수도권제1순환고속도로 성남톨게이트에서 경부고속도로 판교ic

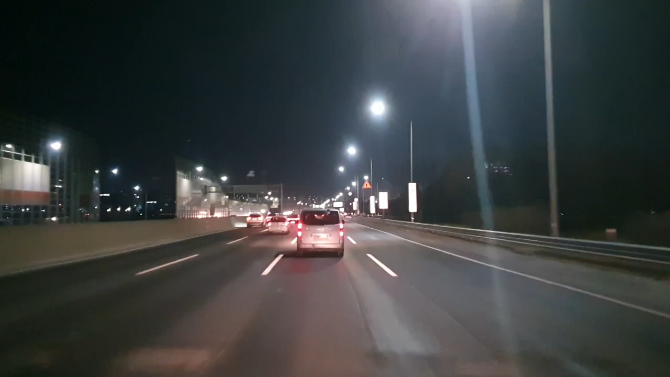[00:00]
성남 톨게이트 지나고 여기가 성남 IC 지나네요.
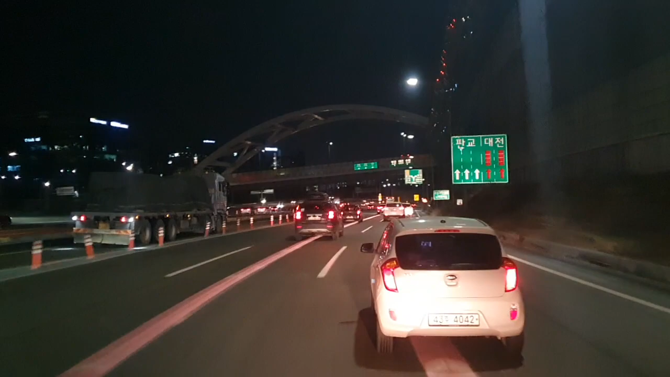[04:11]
500m 앞 판교 IC에서 대전 신갈분기점 방면 오른쪽 방향입니다.